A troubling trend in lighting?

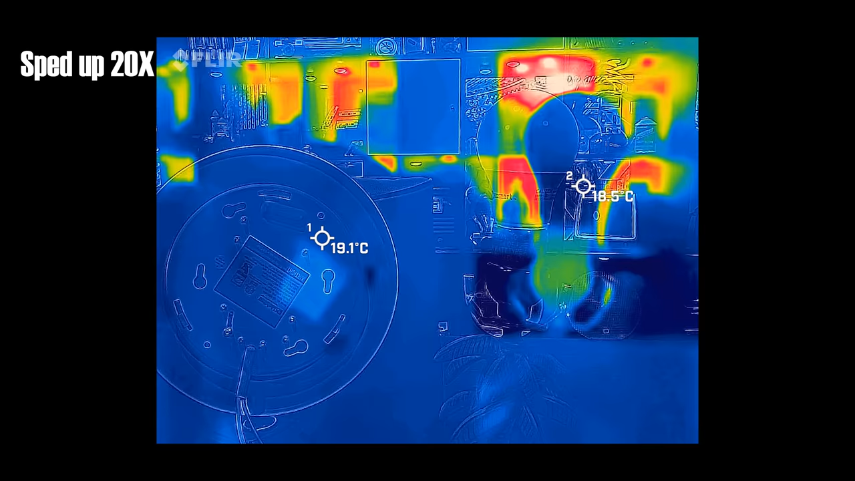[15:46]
Taking a look at it with the thermal camera reveals that, yeah, it's just not getting that warm even after being lit for a half hour.
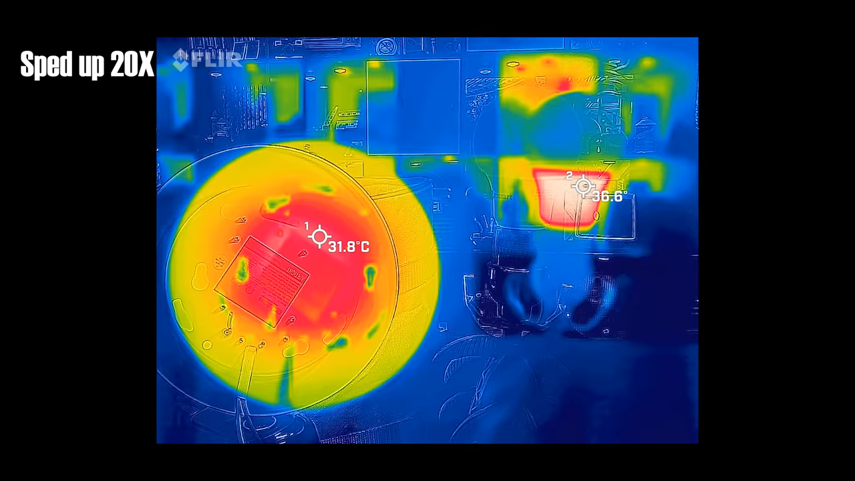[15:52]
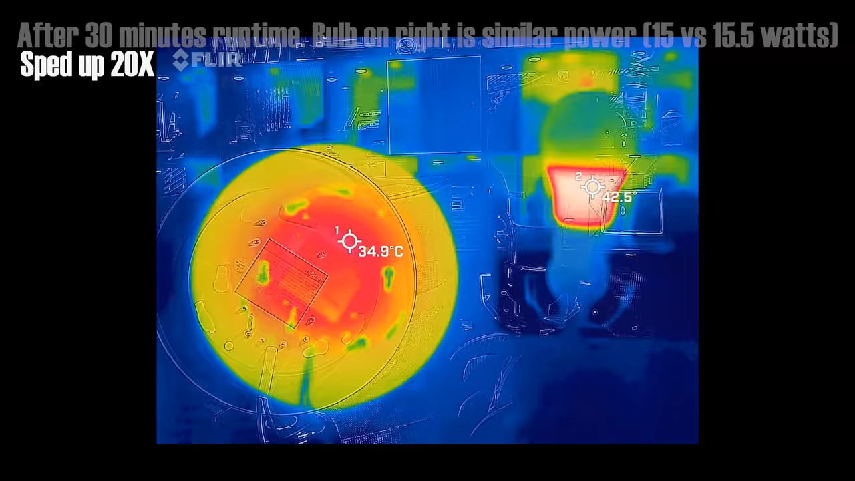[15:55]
The light saucer is dissipating about the same quantity of heat as this LED bulb, but with much more surface area to go around nothing manages to get that hot.
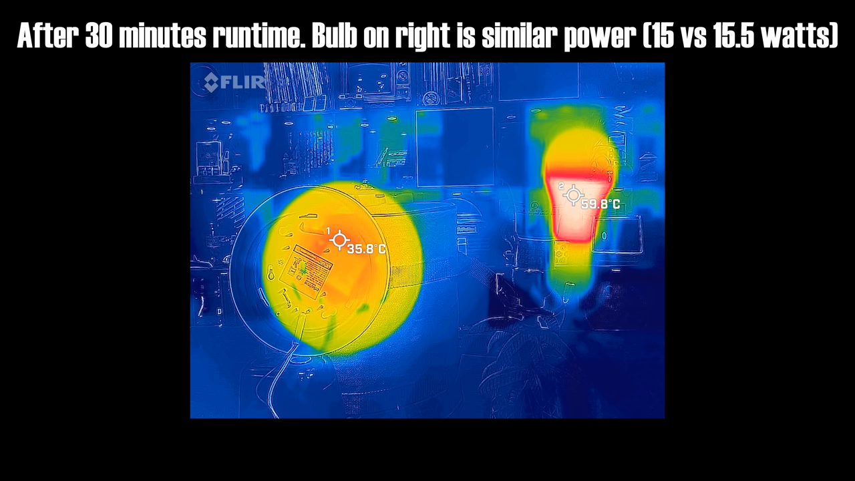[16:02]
Again, some designs are gonna do better than others, but for the record I think this one is quite good.
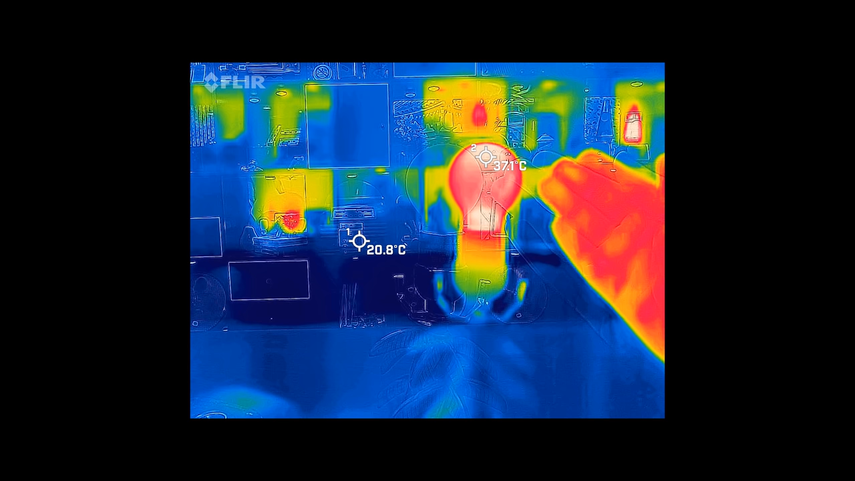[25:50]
which was that these are actually filled with a gas which is pretty thermally conductive. So the heat that's being produced by the LED emitters on those sticks of glass is actually convecting inside the glass and getting to the outside surface. Now, the number that the camera is showing is almost certainly inaccurate because glass is a bad surface for an infrared camera to detect heat from. However, clearly it's getting warmer and, you know, I can just feel it with my hands.
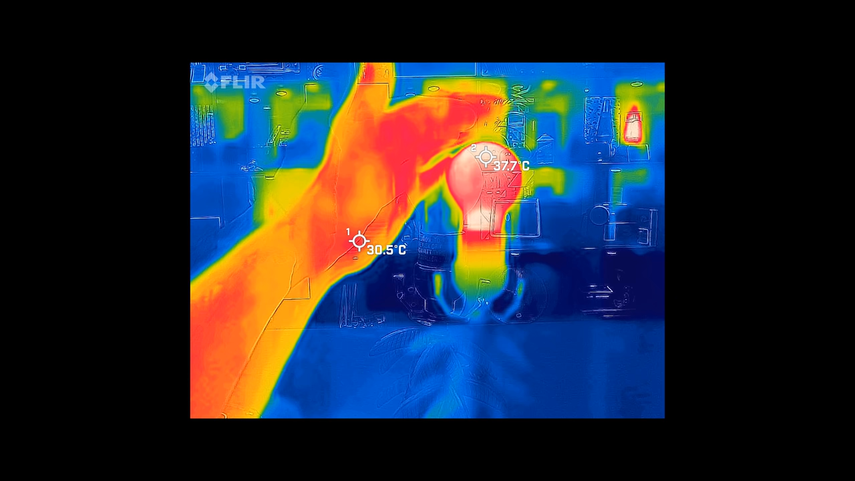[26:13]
The glass is actually pretty warm. It's about as warm as the surface of the surface mount light fixture.
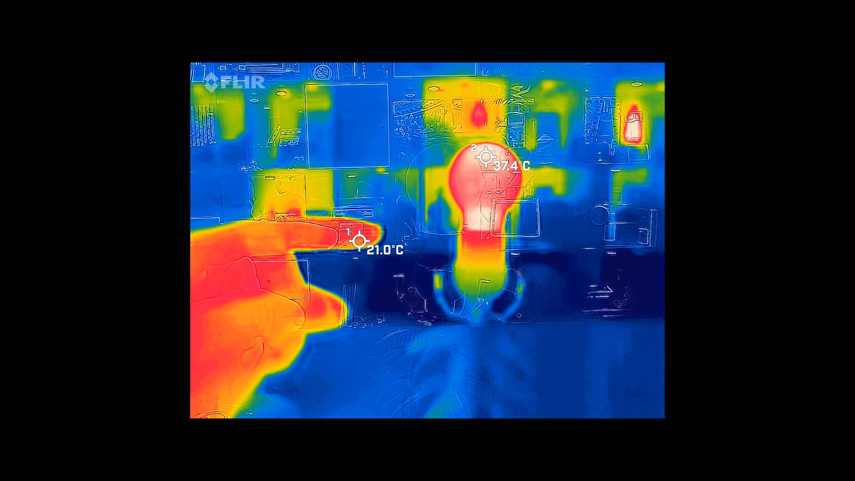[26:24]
The other thing is we can see that clearly the socket is sinking some of its heat. This is a plastic, so it's going to be more accurate as far as the numbers. Let me see what it reports.
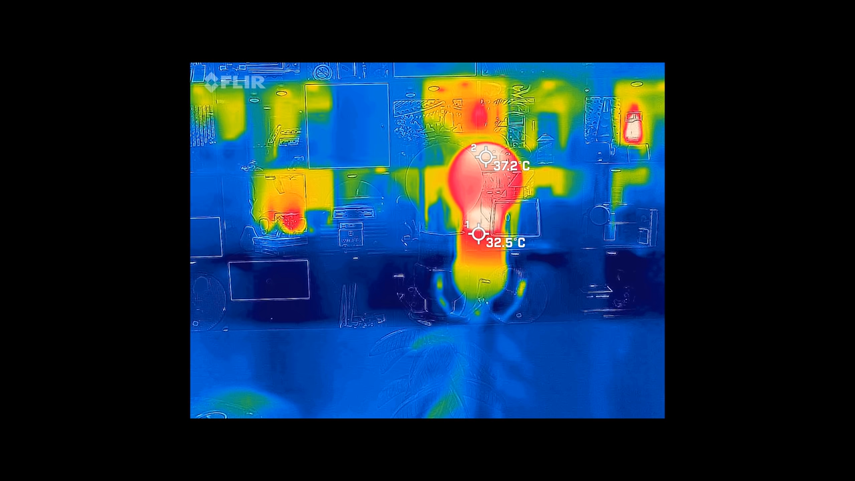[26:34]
About 32 degrees Celsius at the top there. And yeah, it's warm, but not very warm.
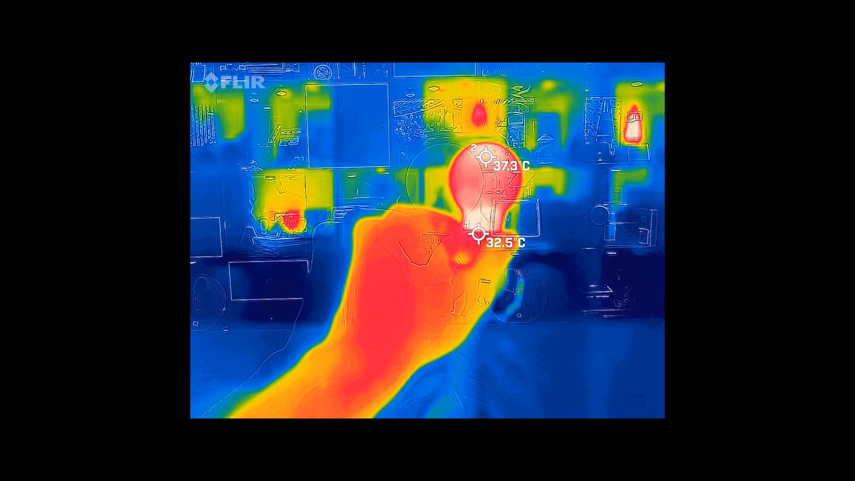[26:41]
And if we unscrew the bulb, again, the metal surface because it's shiny isn't a good indicator,
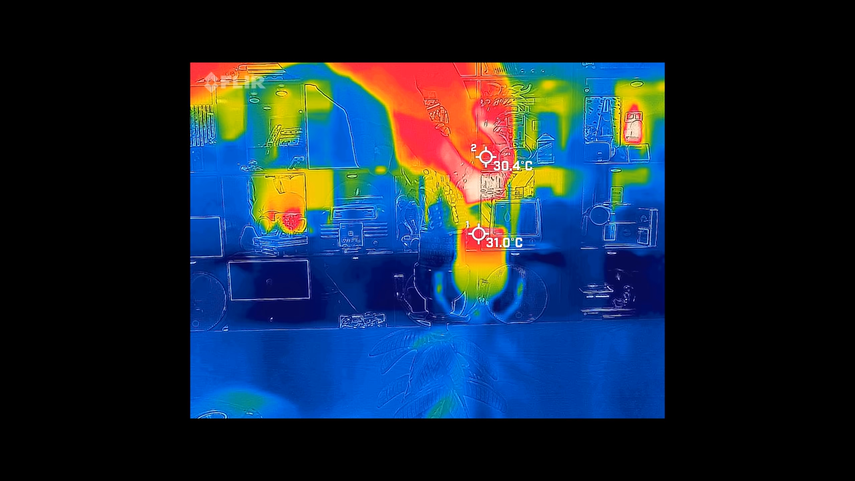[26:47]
but we can see the plastic ring right around at the bottom,
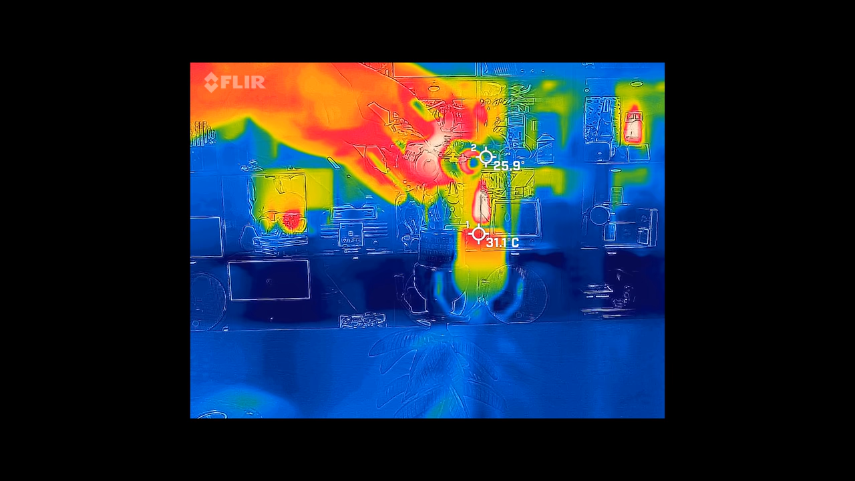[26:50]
and that is plenty warm. So, this is the lava lamp behind there that you're seeing.
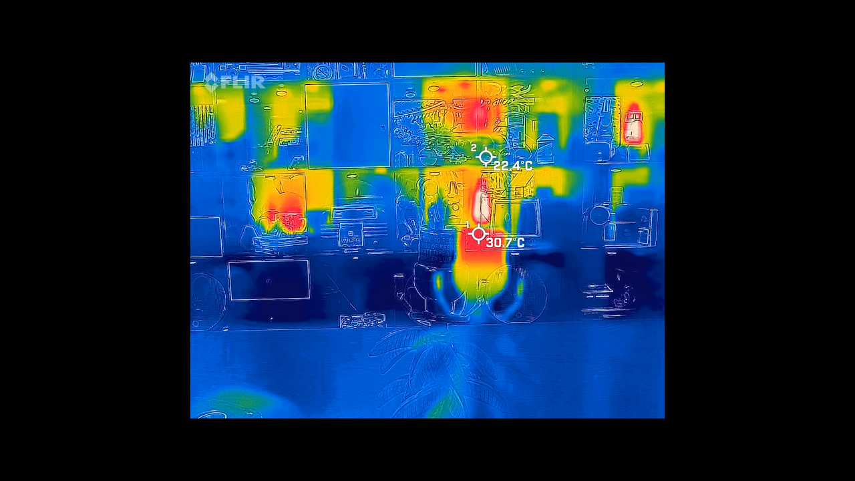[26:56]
So anyway, I'm pretty confident in saying that